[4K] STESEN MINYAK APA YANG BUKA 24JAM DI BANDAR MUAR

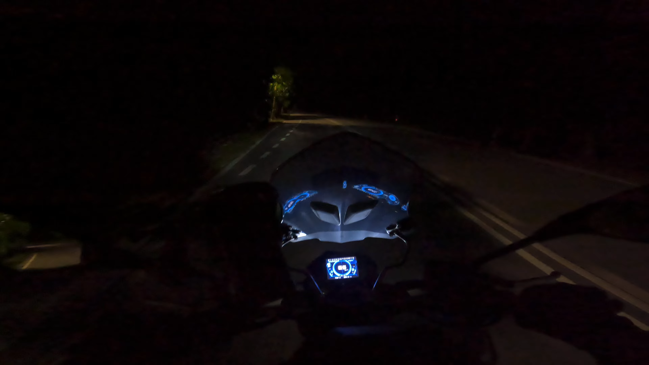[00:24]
So kita on the way balik daripada sana dan terus direct ke sini. Kita kena aku 2-3 jam jugalah perjalanan. Eh, 2-3 jam apa? 6-7 jam juga perjalanan. Nah, 6-7 jam perjalanan daripada Cameron Highland sampailah ke lokasi kita di sini, iaitu di Durian Tunggal. Right. So, hari ni aku nak keluar daripada Melaka ni. So, kita nak akan masuk ke sesor tangkap nanti insyaAllah untuk pergi ke Muar. So, aku tak lalu jalan dalam lah.
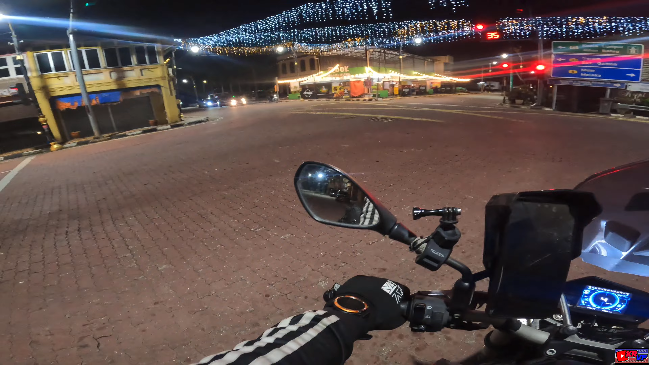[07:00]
So yang lain tu semua tutup. Okay. Ui, ada kedai apa ni, Cedok, Cedok Food Court. Ada food court buka lagi ke, ada kuah apa ni? Oh, nak tutup sangat tu. Tapi tengok dia punya, tak ada orang, dengan staff pun berapa orang lagi tengah membersihkan tu. Okay, so dekat Tangkak tadi Shell je buka dan Petronas serta Caltex tutup. So kalau korang yang boikot, memang terpaksa lah eh, terpaksa guna juga Shell dalam keadaan yang terdesak, memang terpaksa lah.
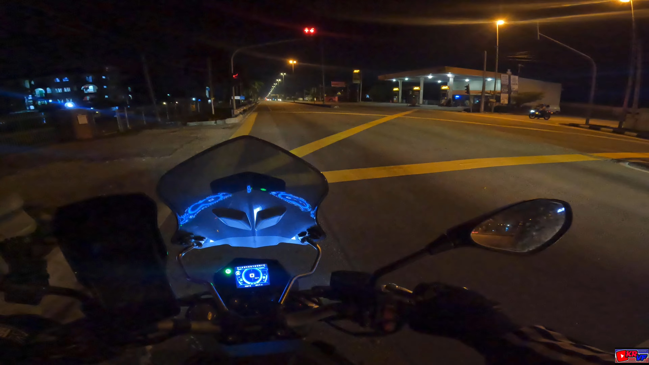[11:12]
Tanjung Agas ni ada satu situ BHP dia buka. Alright, bagus. Cuma kita tak pasti dia pakai kad ke cash. Yang penting BHP tu buka tu. Okay. So depan sana tu, di sebelah kiri lepas laluan aku ni ada Shell. Di hadapan Shell tu ada Petronas dengan Shell dua lagi lah. Maksudnya sesi minyak yang ada di sebelah kanan tu Shell dan juga Petronas. So adakah kedua-duanya atau ketiga-tiganya buka? Yang pasti yang Shell sebelah kiri ni dia buka.
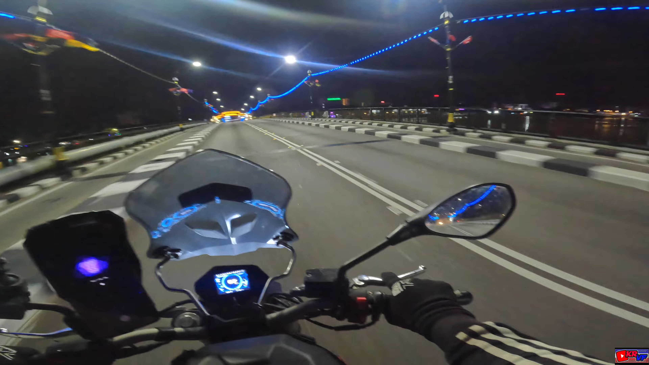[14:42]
Betul lah eh, orang pun takut dah. Dulu memang ramai orang yang mancing kat jambatan ni. Okey, selamat datang ke bandar aku, Bandar Muar, Bandar Diraja.
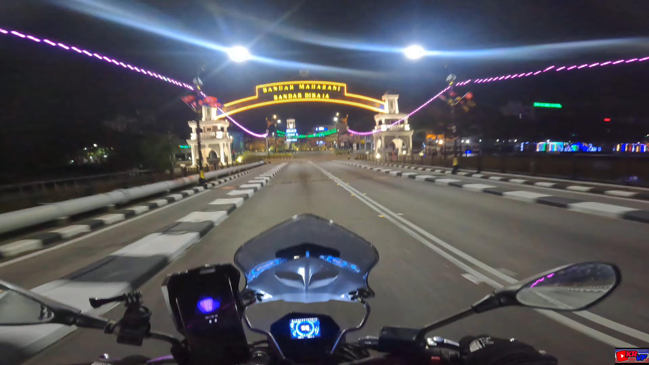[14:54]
Bandar Mahara ni. Alright. KK 24 jam buka. Oh, ada bas. Menunggu panggilan bas. Pergerakan bas